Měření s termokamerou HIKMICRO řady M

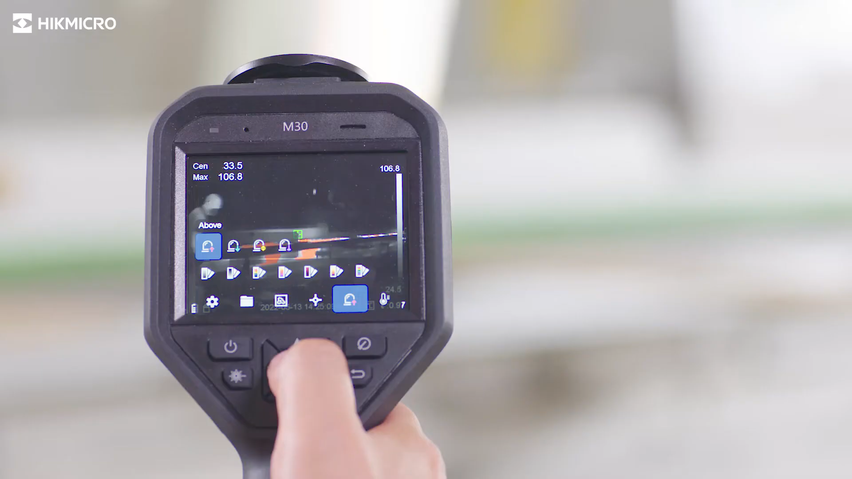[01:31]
Color highlight the area above, or below, or between, out of the thresholds.
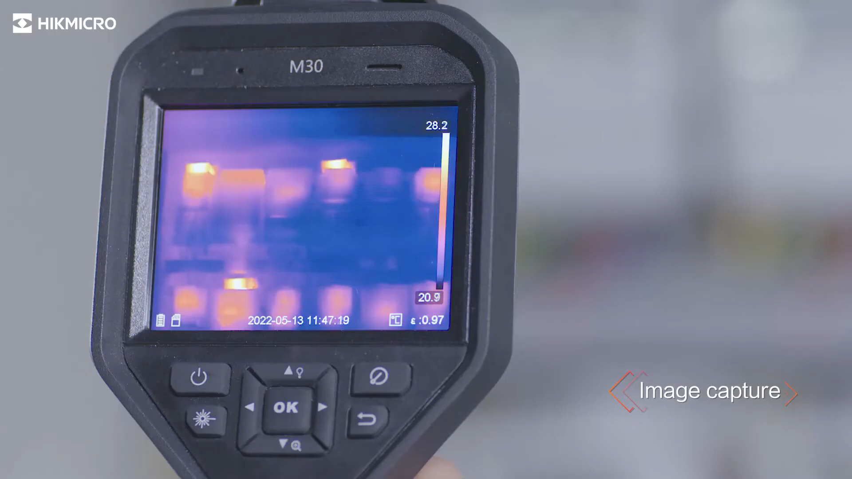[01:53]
Leave a text annotation with the image.